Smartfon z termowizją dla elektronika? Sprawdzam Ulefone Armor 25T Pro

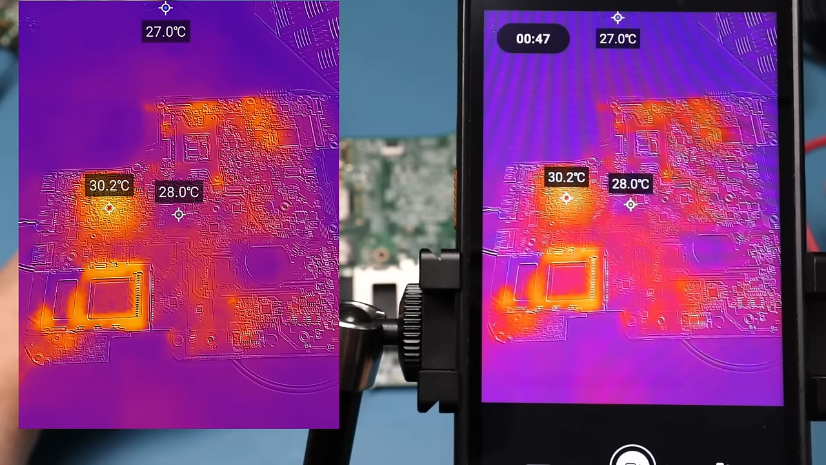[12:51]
No coś tam pomalutku się rozświetla, ale niewiele widać z tej odległości. O, zobaczcie, jak przyłożę rękę, zrobił się kontrast i teraz już wszystko widać. Zbliża troszkę tę płytę. Tutaj grzeje się płyta pod spodem, dlatego jest taka plama i mamy KBC.
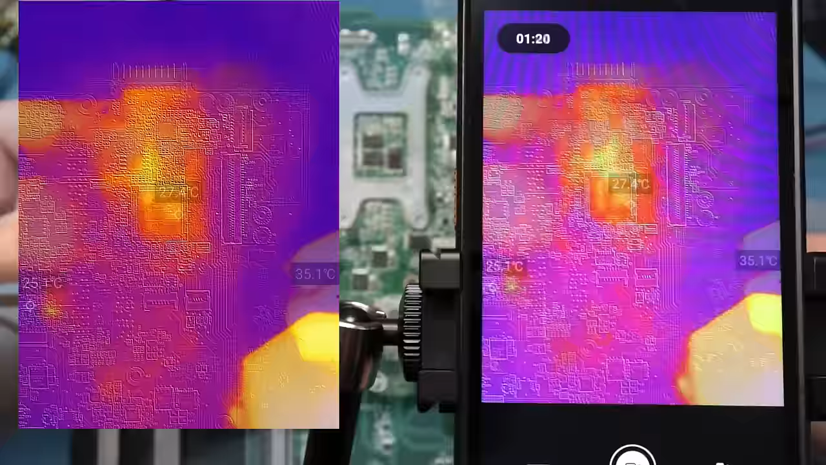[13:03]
Widać, że coś tam się grzeje. Tutaj też coś widać.
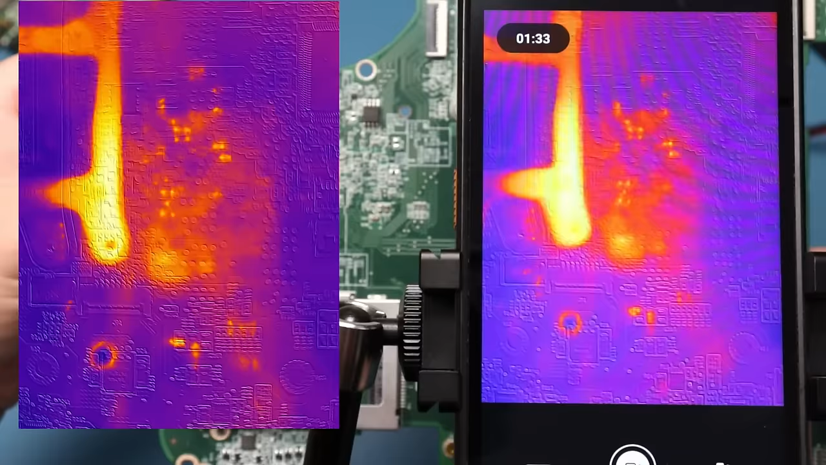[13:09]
No ale szału nie robi ta kamera. Spróbuję jeszcze wyłączyć te krawędzie, bo teraz jestem bliżej.
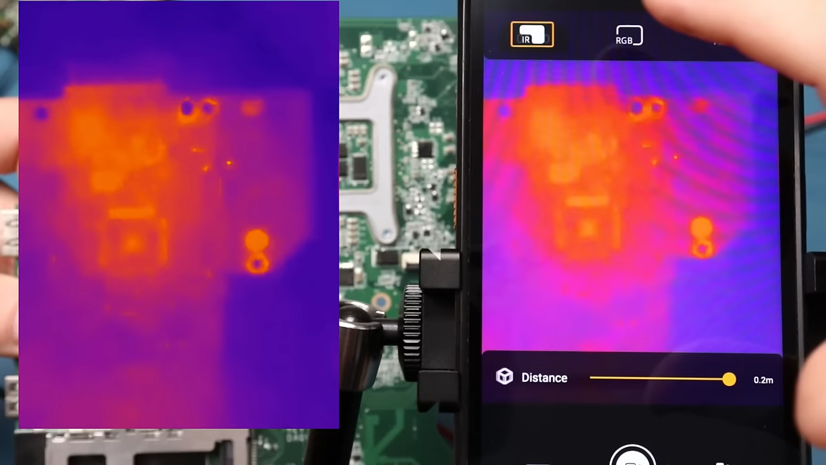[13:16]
No i coś tam widać. Nie powiem, że nie. Widać, że układ jednak w środku się grzeje.
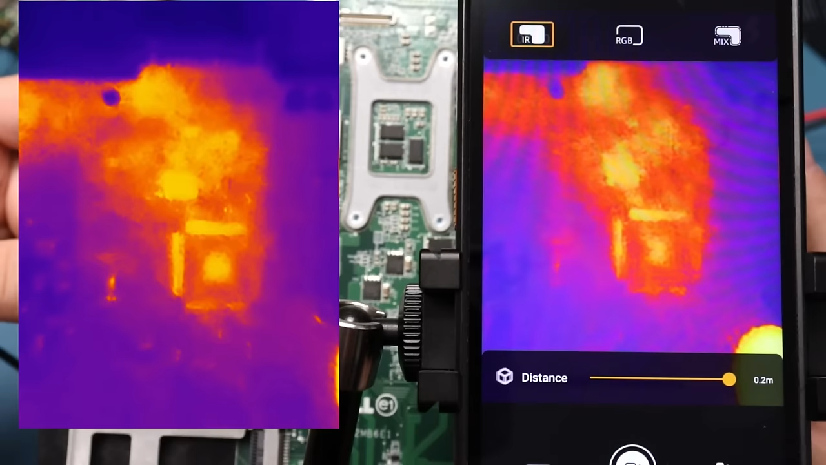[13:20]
Ale nie jest to z pewnością tak wysokiej jakości obraz, jak w przypadku kamery T2L czy T2S+.
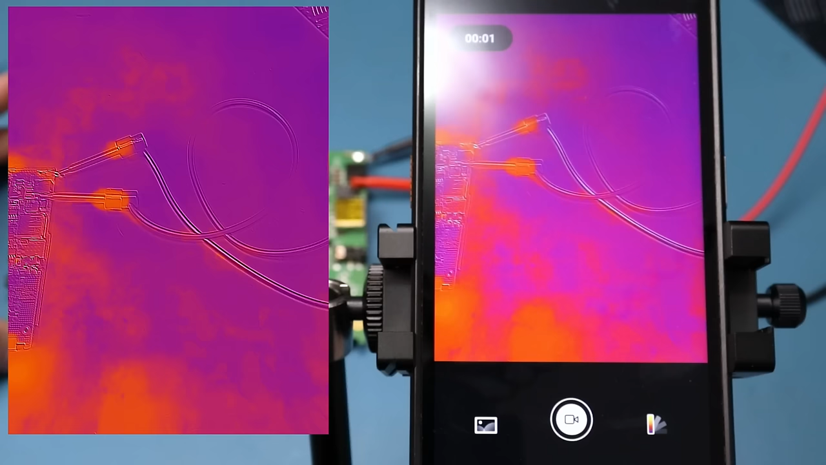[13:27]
Teraz płyteczka nawigacji. Spróbuję tak ustawić, żeby było w miarę. Tu jest ekran, tutaj również, no i tu jest też blaszka od karty SD.
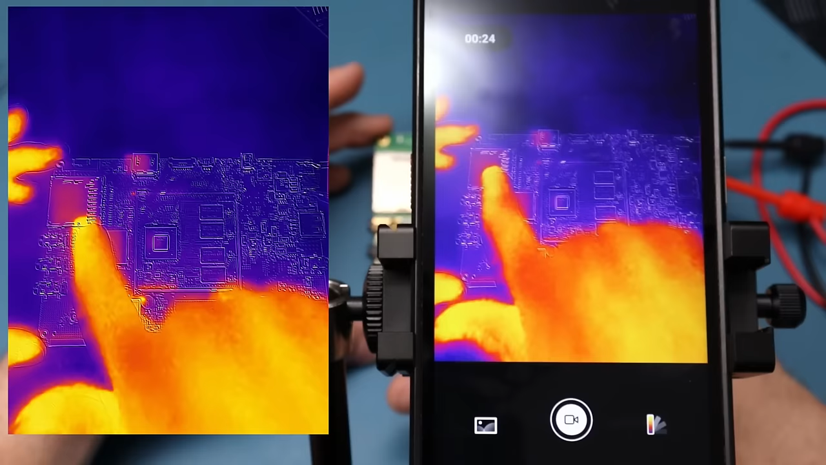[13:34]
Włączam zasilanie. No i coś tu mamy. Pamięci się grzeją ładnie. Procesor. Tutaj coś na zasilaniu. Cewki. Przetwornica. Tak, że tu jest trochę lepiej.
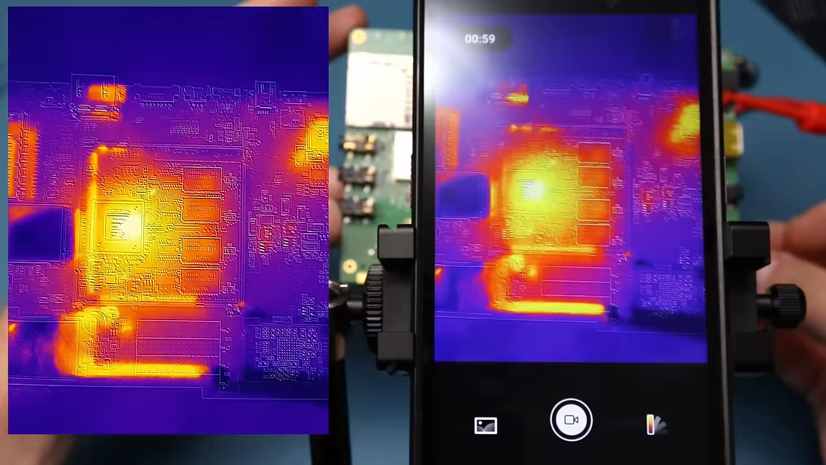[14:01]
Teraz wyłączę te krawędzie.
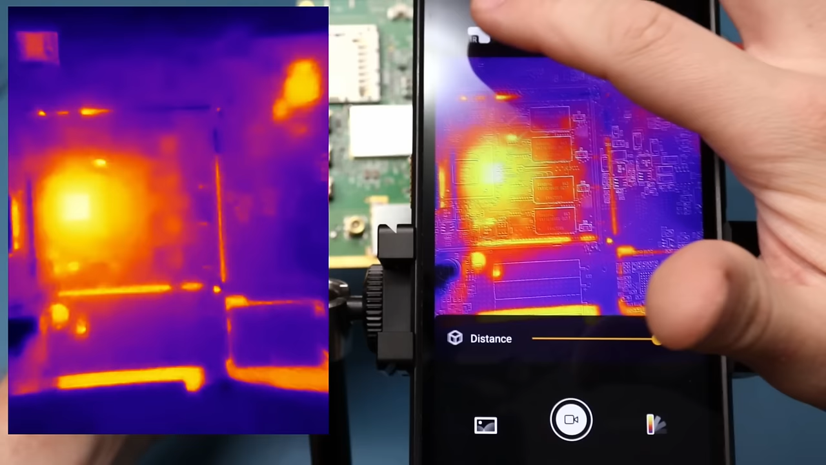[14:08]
I zobaczmy, jak to wygląda z samej termowizji.
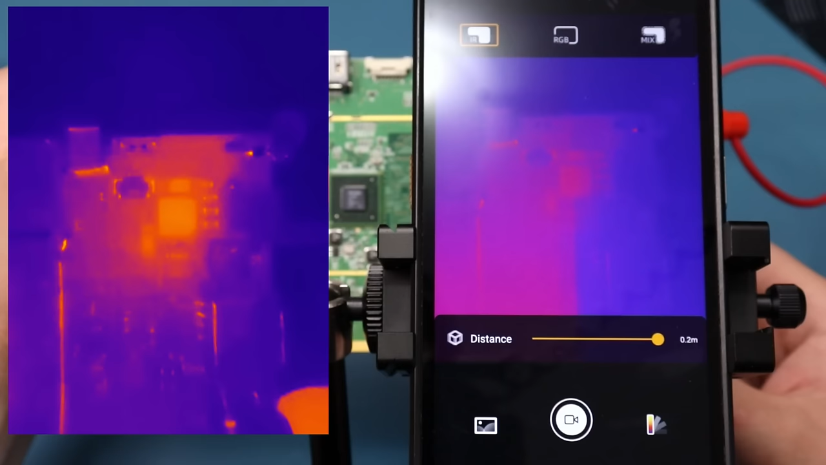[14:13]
No. Coś widać, ale szału nie ma.
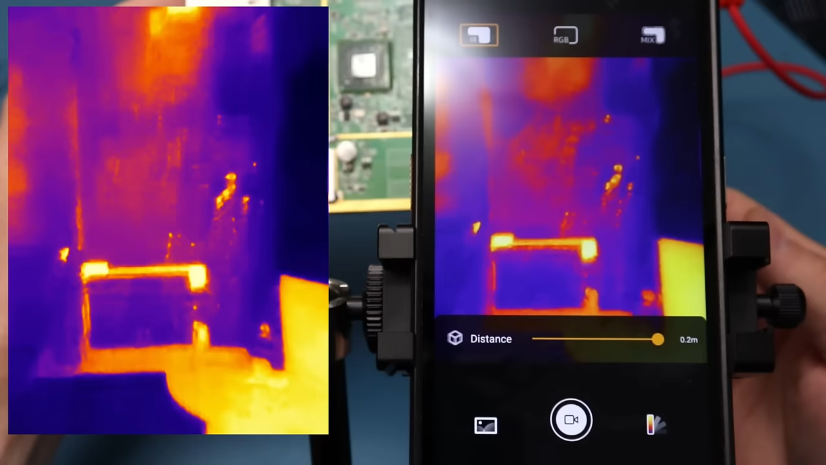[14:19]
Pamięci słaby kontrast trochę, ale widać, że grzeją się na samym środku.
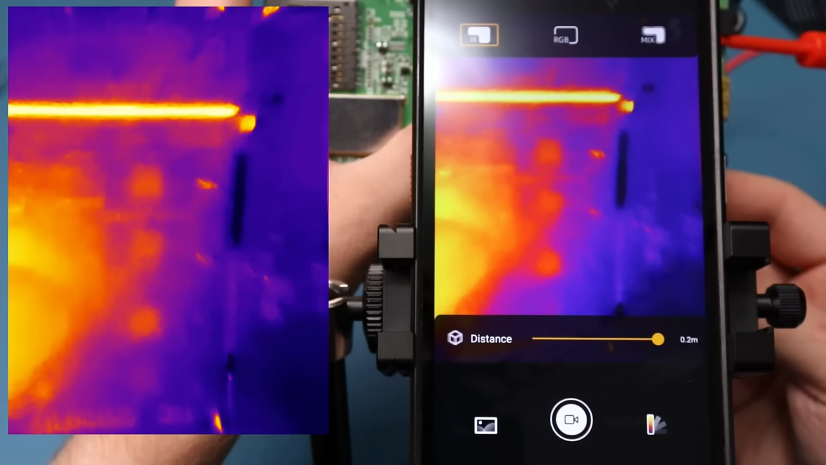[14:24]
Zobaczę na temperatury. No, to by się zgadzało. Czuć go pod palcem już. Bławiczek 40 stopni. Przetwornica obok 37. Tutaj grzeje się też ten stabilizatorek. I jego całkiem ładnie widać, ponieważ jest oddzielony od reszty.
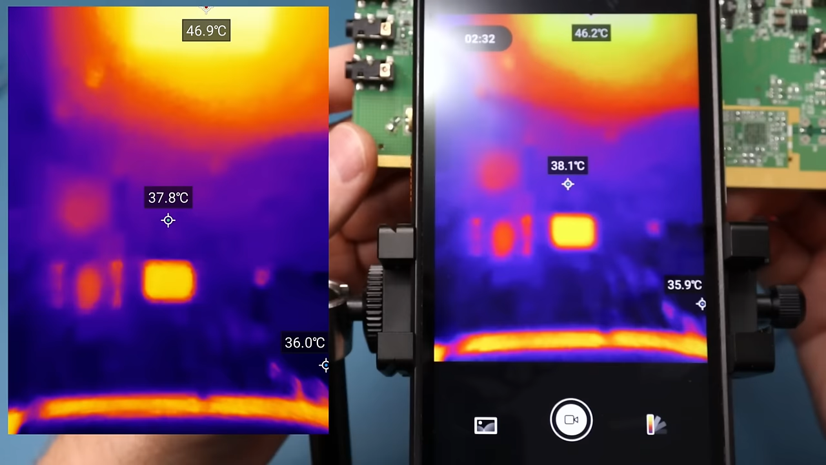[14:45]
Na około jest chłodniej.
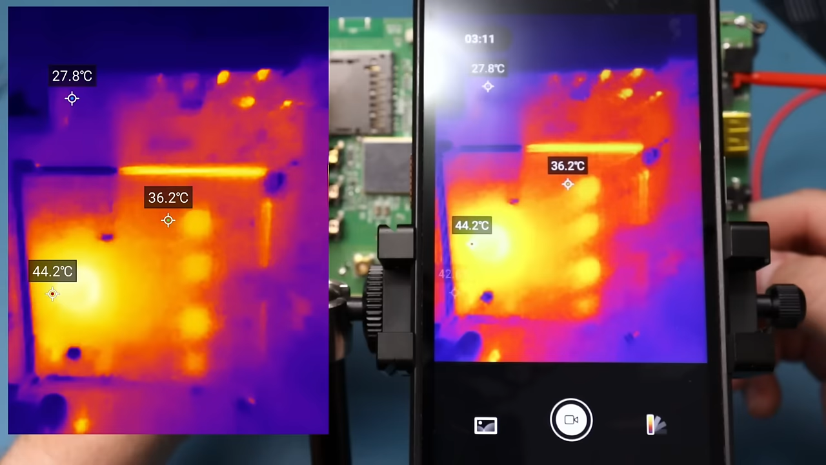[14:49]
No, jest trochę lepiej niż w przypadku laptopa. Tu mamy pobierany prąd około 150 mAh przy 20 V. I tak to wygląda.
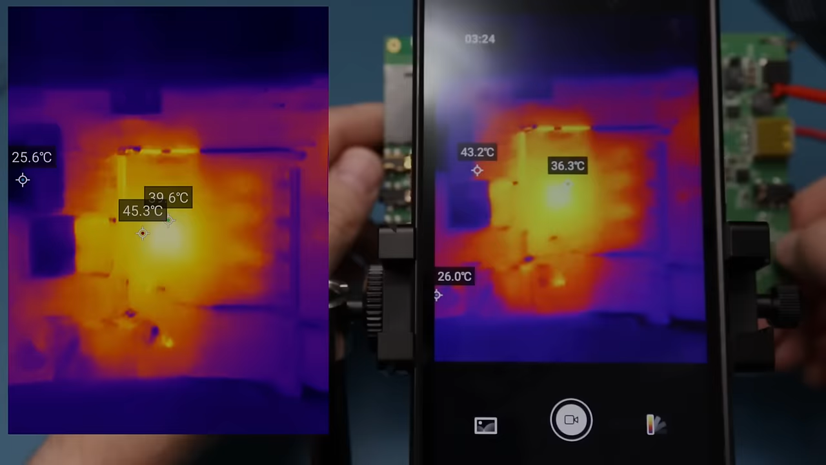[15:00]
No i teraz benchmark ostateczny. Płytka ze smartfona z bardzo małym elementem. Zobaczymy, jak go będzie widać.
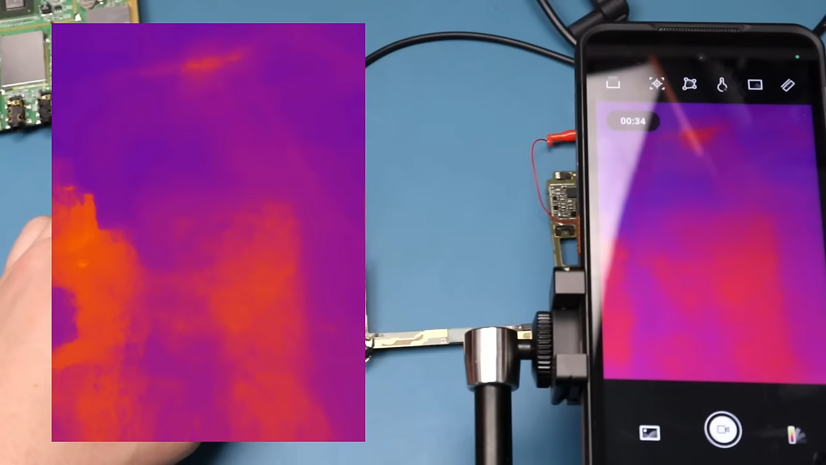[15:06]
Tutaj okleiłem taśmą, żeby nie było po prostu tych odbić. Przybliżyłem płytkę na odległość jakichś 5 cm. Tak, żeby było widać tylko tą drugą część. No i zobaczmy. Coś tam jest, ale za duży prąd chyba puściłem. Nawet przewód się grzeje.
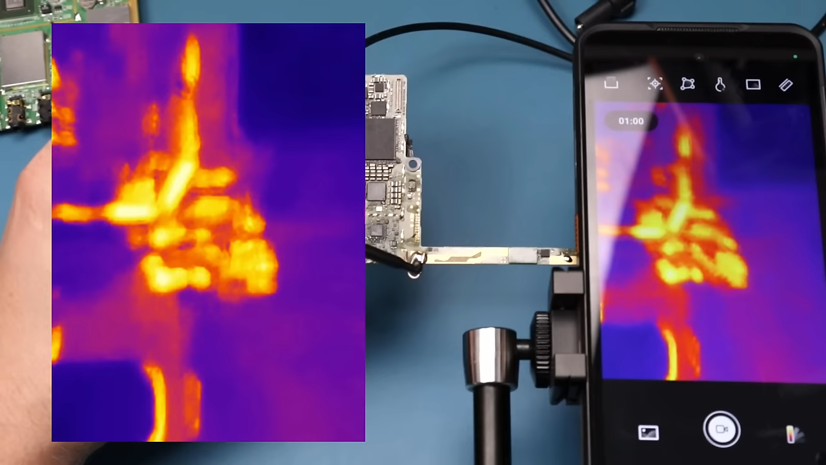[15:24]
Zobaczcie. Coś tam widać. Widać, jak najpierw zaświeca się ten element, a potem przewód. Także myślę, że jest spoko. Przynajmniej udało się to zobaczyć. Ja muszę trochę zmniejszyć prąd. O, tak trochę lepiej.
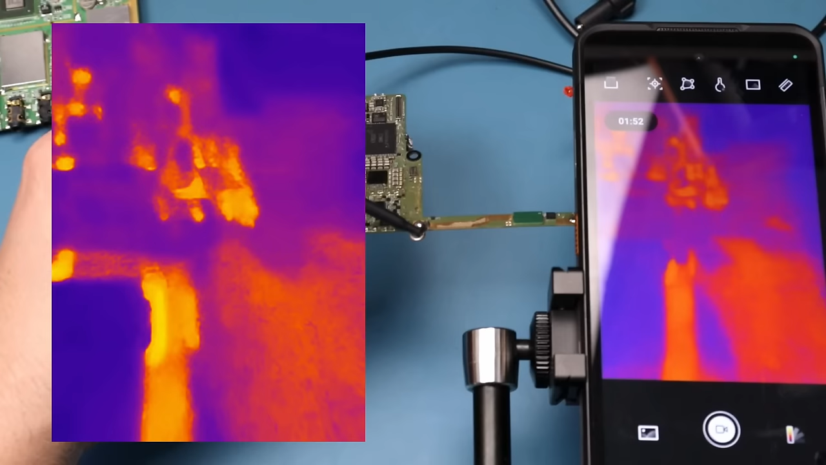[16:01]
No, widać go.
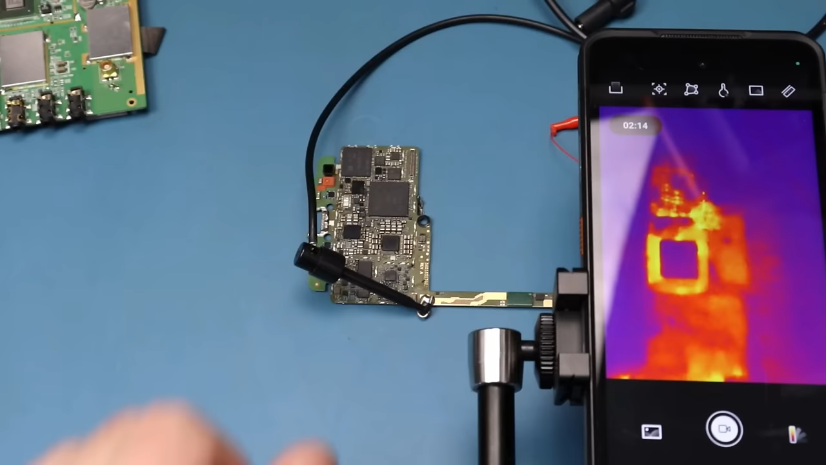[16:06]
Chociaż oczywiście do T2L i T2S Plus startu to nie ma.
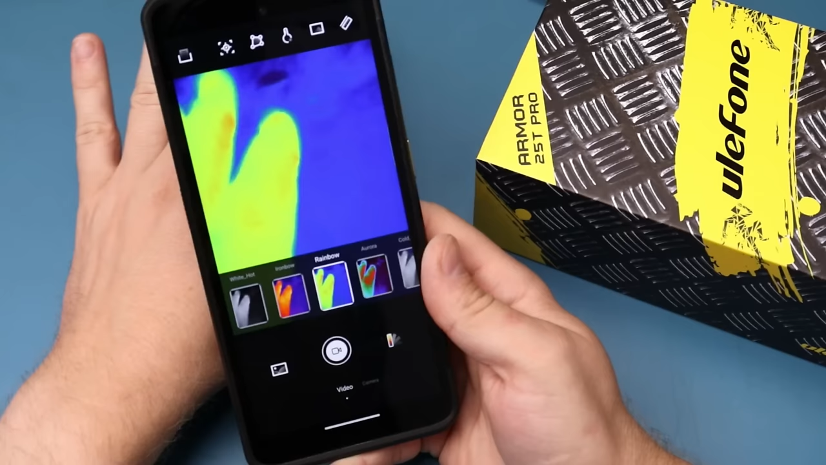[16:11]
Tak się fajnie złożyło, że miałem okazję przetestować tę kamerkę w praktyce i udało mi się przy jej pomocy zdiagnozować jedną płytkę, w której były zwarte dwa kondensatory na linii zasilania. Potwierdziło to w sposób praktyczny przydatność tego urządzenia.
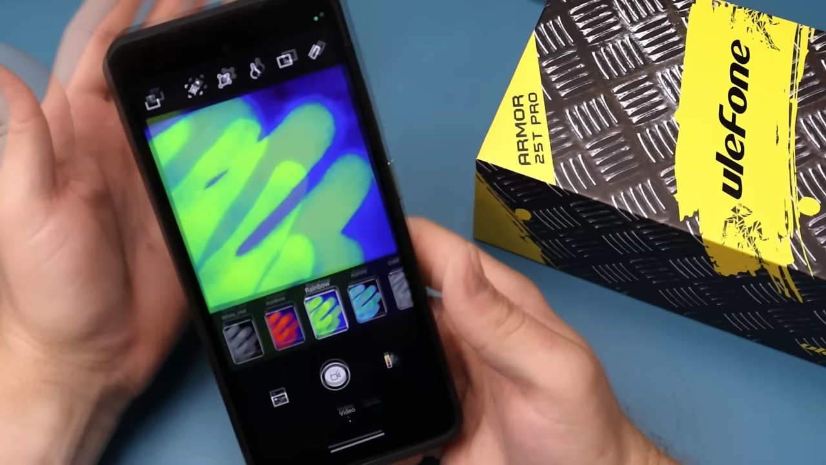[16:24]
No i można powiedzieć, że pozwoliło mi zarobić jakieś pieniądze. Następnie naprawiałem sobie zasilacz laboratoryjny w pełni analogowy no i przyłożyłem po prostu kamerkę podłączając sam moduł zasilania i od razu widziałem,